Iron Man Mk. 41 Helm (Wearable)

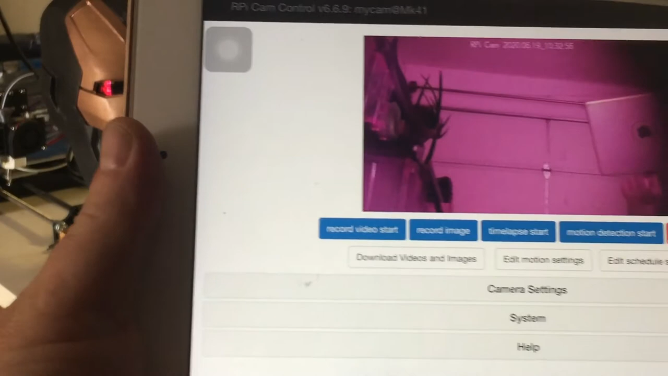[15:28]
This particular program allows you to record video or an image or time lapse,
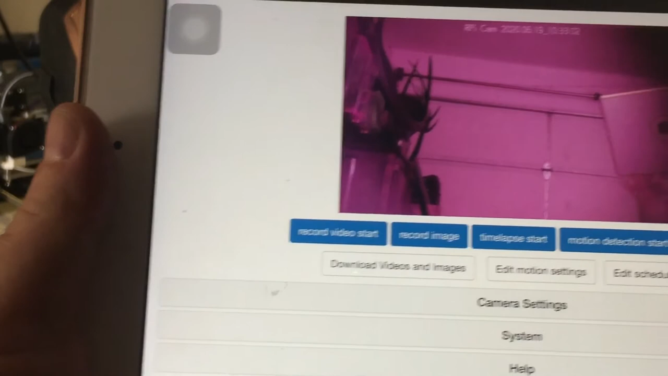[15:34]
or to set for motion detection, or to stop the camera altogether.
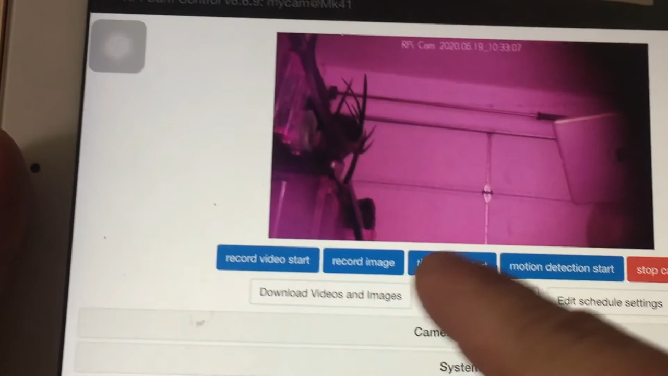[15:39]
And then you can also download and access the images without ever having to go into the system. So I thought this was pretty cool. I'm going to link this program down below.
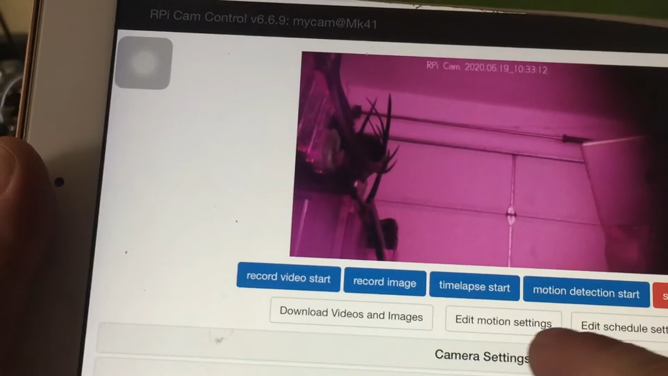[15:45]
You can also get into the camera settings. Here we go. And there are lots of settings.
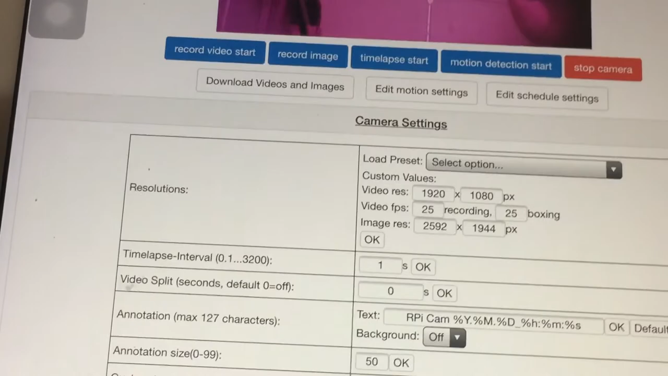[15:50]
I mean, you can set the latency, refresh rate. I mean, the options are limitless here.
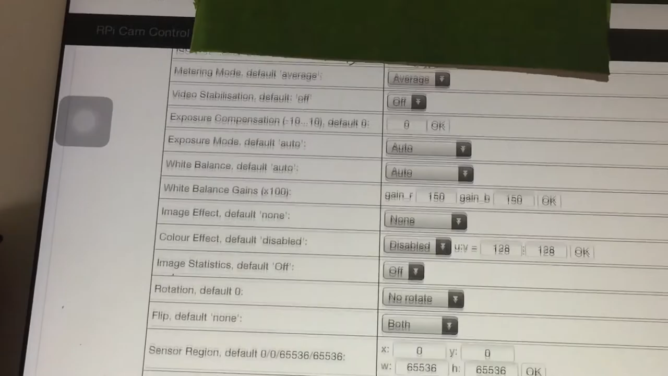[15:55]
So I encourage you to play around.
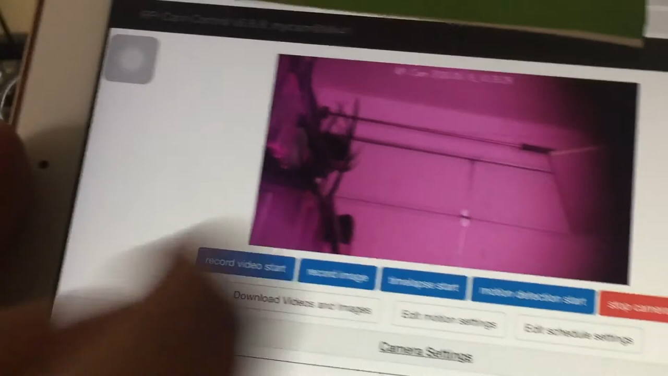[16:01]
So let's put this back in full screen.
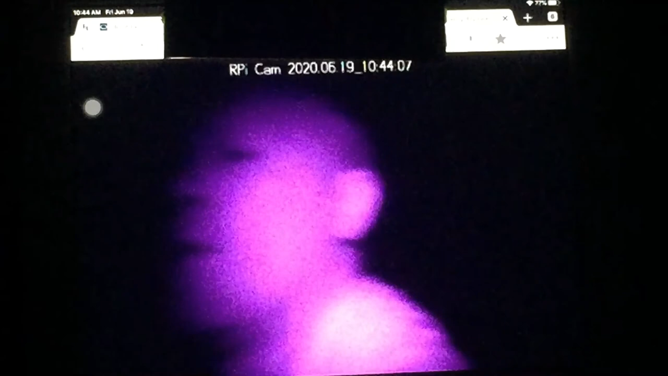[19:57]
So the light moves with the camera.